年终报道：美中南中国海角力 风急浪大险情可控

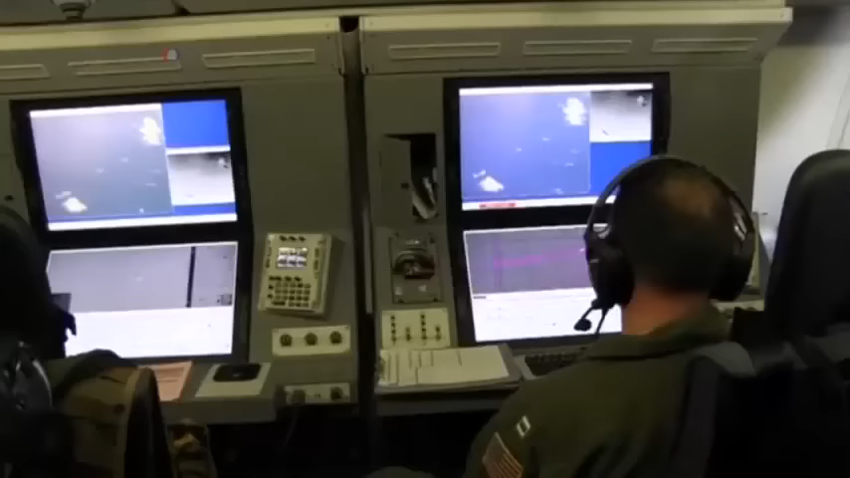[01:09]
装置虽然还不清楚最终会建成什么但是这些可能会是停靠大型舰船的深水港和